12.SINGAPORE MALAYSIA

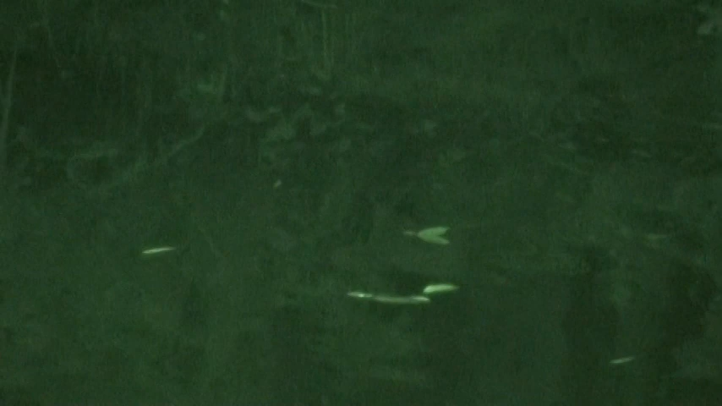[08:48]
Oh, look like a submarine. This torpedo-looking animal, like I said,
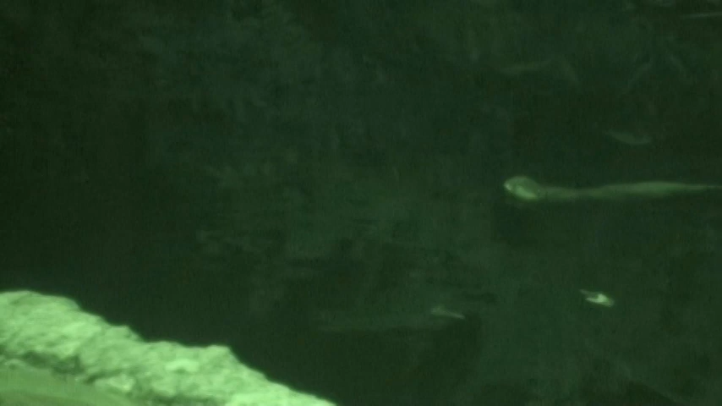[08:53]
is the oriental small-toed otter, the smallest of the otter species.
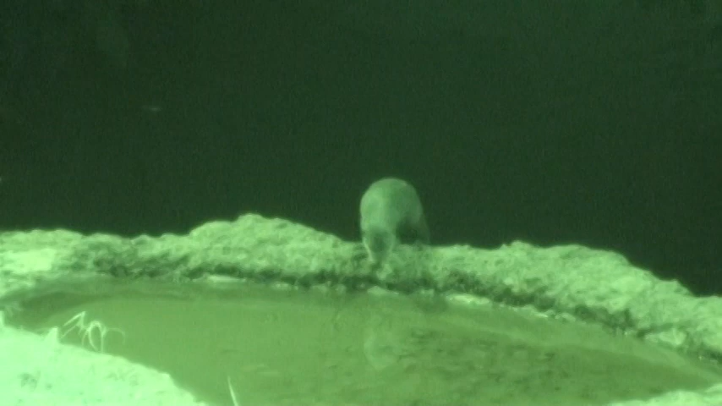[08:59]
With their webbed toes and streamlined bodies, makes them highly adaptable for aquatic living, feeding on fish,
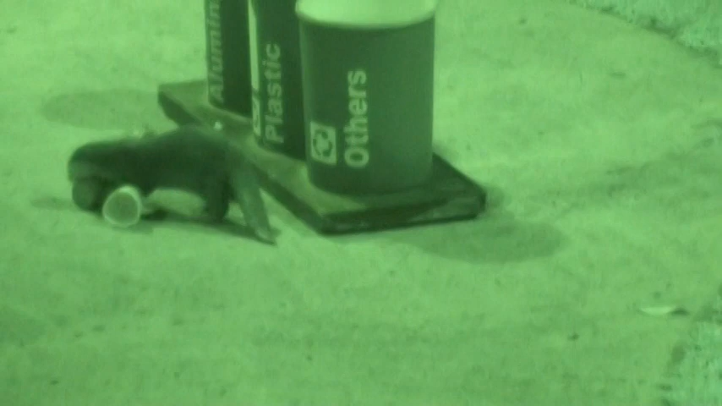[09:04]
snails, crayfish, and other aquatic animals. Still, is it that hard?
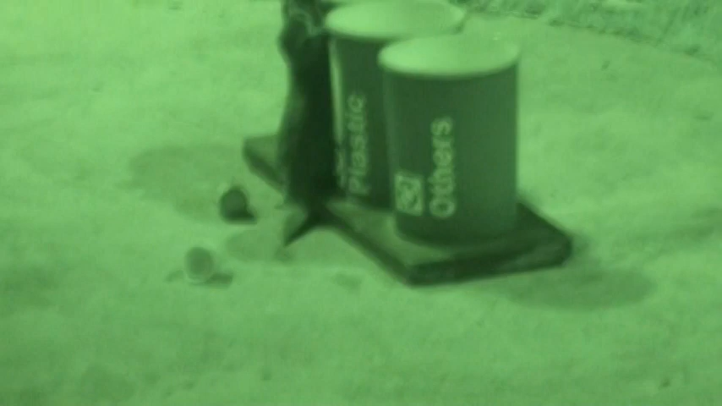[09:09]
Just drop it in! Yes, one down, one more to go!
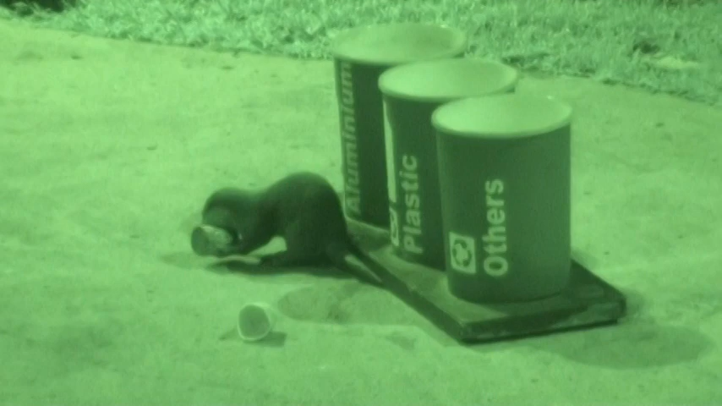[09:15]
Now, they are distant cousins to weasels, skunks, and badgers as well. Drop it in!
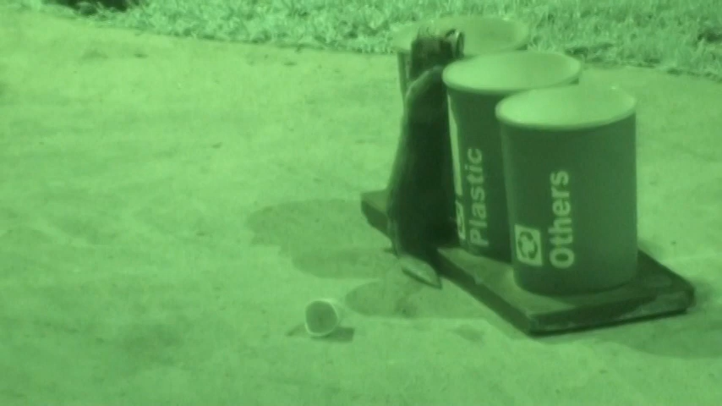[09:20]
Stop playing, Steel. Okay, next up, make the bin circle. All right, let's give it up for Steel, Oriental Small-toed Otter.
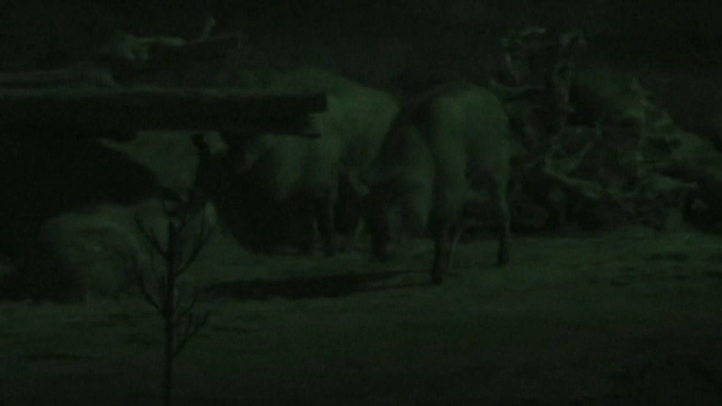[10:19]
time to meet some of our royalties, the king of all mountain goats, as they're often referred to, the Makors.
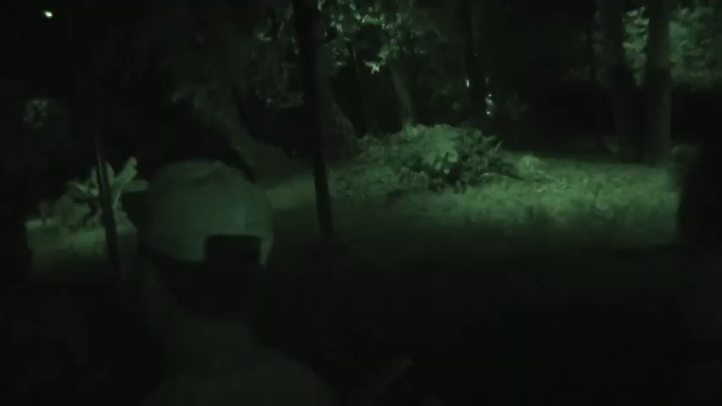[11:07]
12 points in Hindi, referring to the number of branches on the antlers.
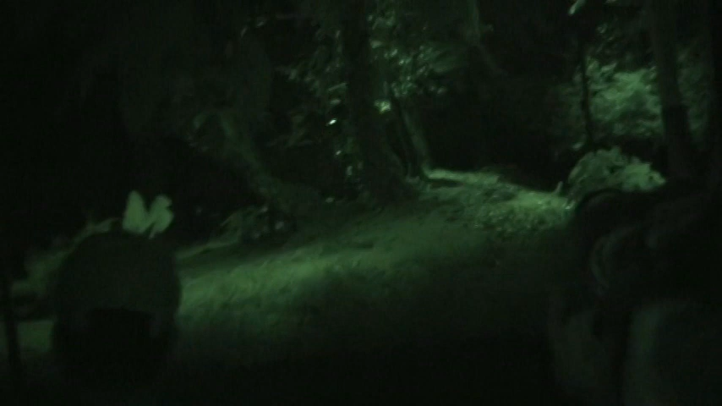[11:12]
This handsome member of the deer family came very close to extinction in the 1970s. Luckily, the numbers have revived, but habitat degradation continues to threaten them.
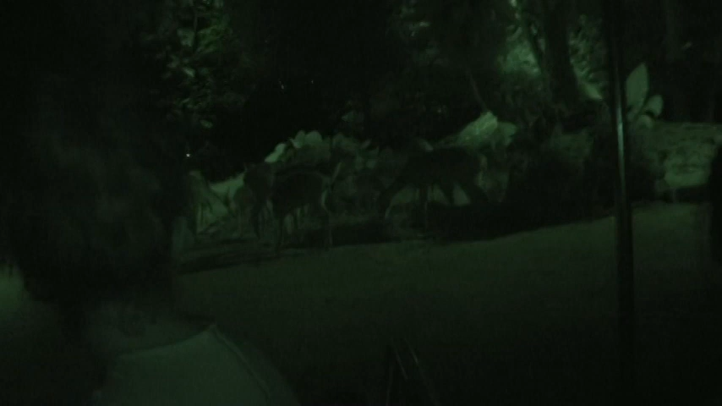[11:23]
Much conservation efforts need to be done to ensure they continue to populate the swamplands of India.
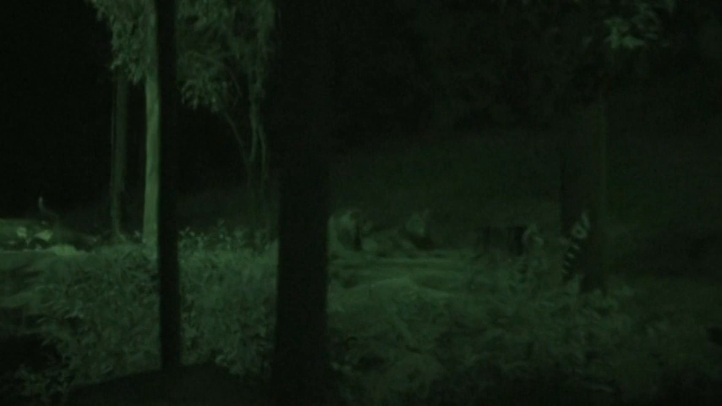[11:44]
Specialize in hunting, while the adult males protect the pride and territory.
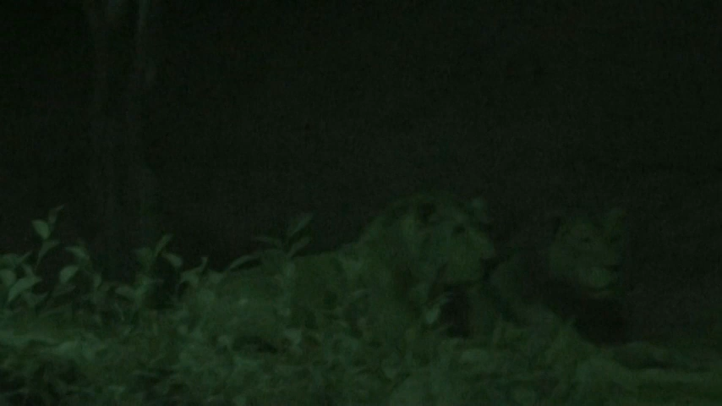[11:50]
Squabbles are common at the lion's dining area, as the males always get the lion's share, while the rest wait patiently for their measly other animals.
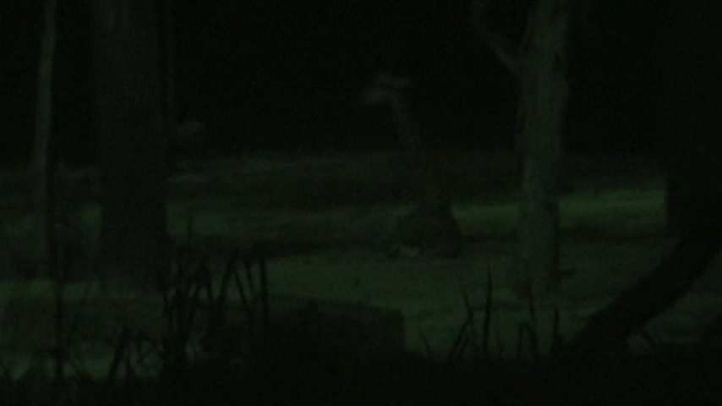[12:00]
Even though an air of serenity surrounds them, giraffes can deliver lethal kicks with their hind legs when provoked.
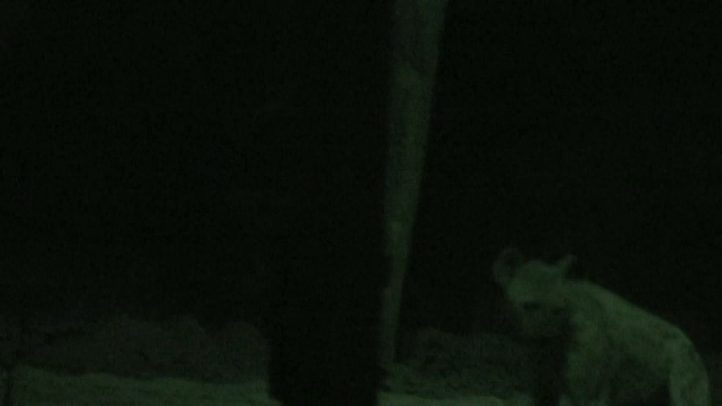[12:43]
The males have slate-gray fur coats with horns, while the animals have been known to gang up and attack the mighty lions. They can easily kill and tear the lions apart using those sharp horns.
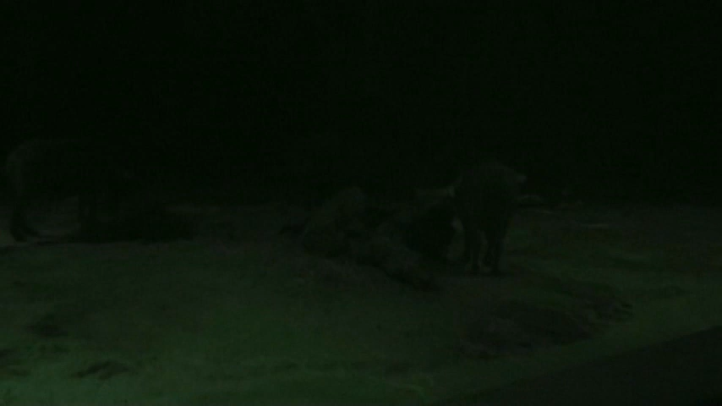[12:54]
Leads the closely knit family group called a sounder. The boars have warts on both sides of the snout, hidden by their bushy hair.
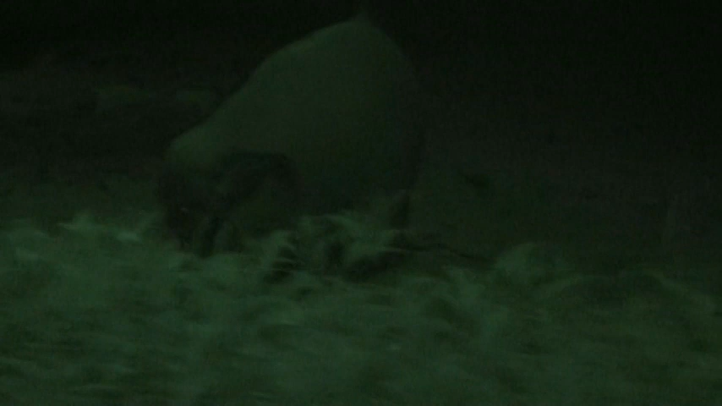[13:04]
Is the color pigmentation on their skin. They vary from blonde to near white. Lions have often been regarded as symbols of pride and strength in many civilizations.
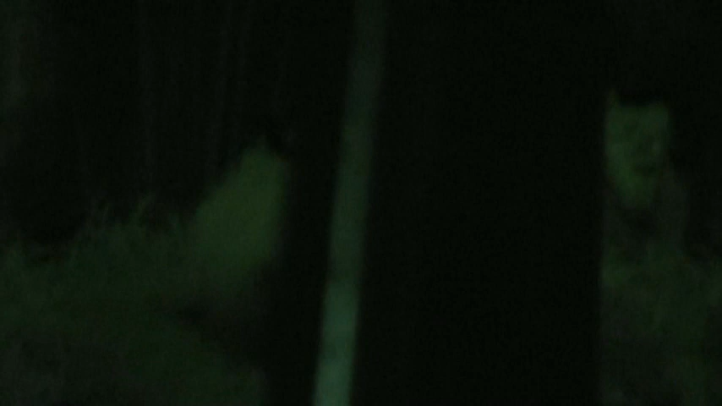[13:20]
Here in Singapore, the lion is regarded as the national animal.
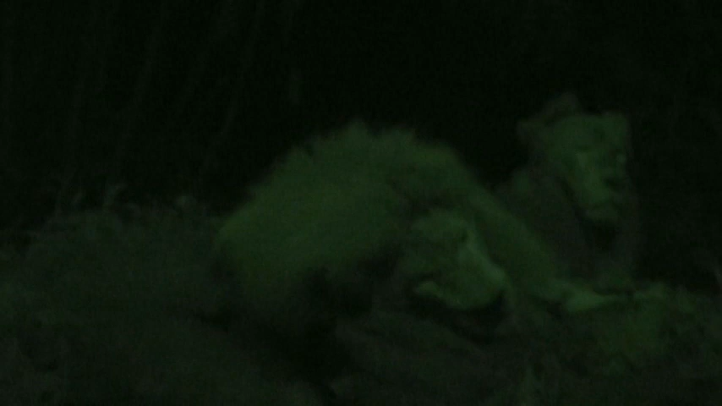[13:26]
According to legend, Sang Nila Utama, a prince from Palembang, was out on a...
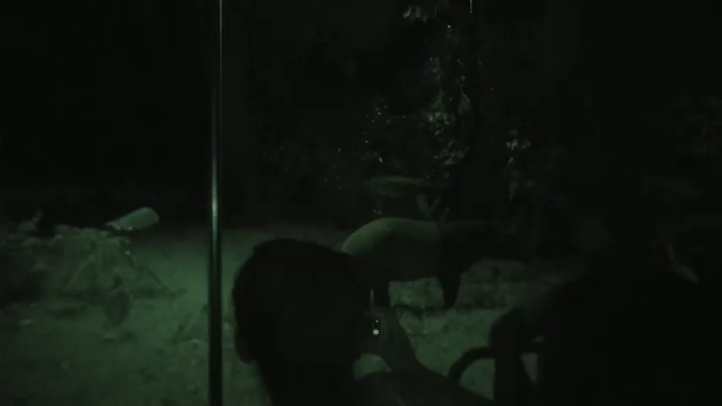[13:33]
Ancient-looking animals have changed little in the last 20 million years.